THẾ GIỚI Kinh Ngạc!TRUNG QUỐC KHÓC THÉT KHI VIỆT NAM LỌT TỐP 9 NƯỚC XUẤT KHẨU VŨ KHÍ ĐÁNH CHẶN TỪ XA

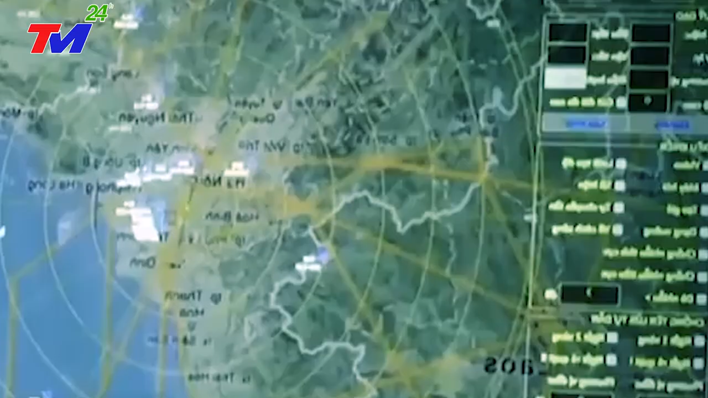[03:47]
bao gồm chỉ huy kiểm soát, truyền thông, máy tính,
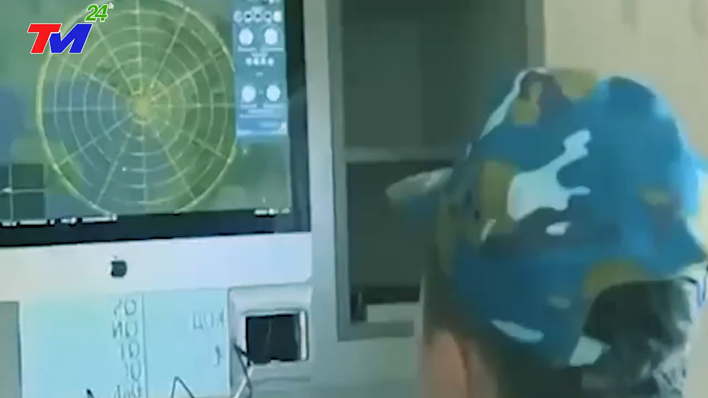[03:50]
tình báo quân sự, cảnh giới và trinh sát, tạo sự tương tác trong tác chiến của các đơn vị quân sự,
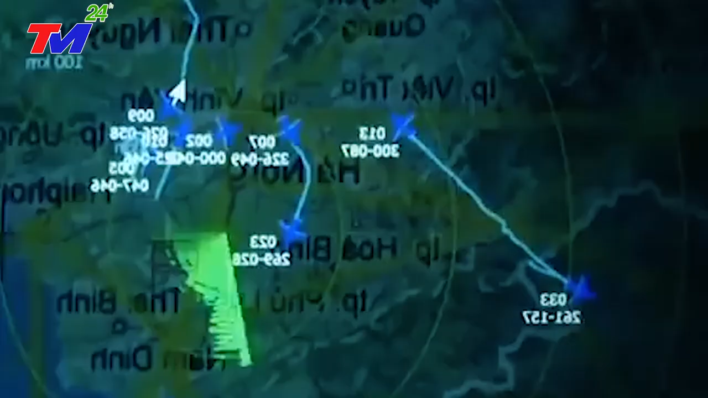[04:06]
cũng như tự động hóa hệ thống chỉ huy tác chiến theo thời gian thực.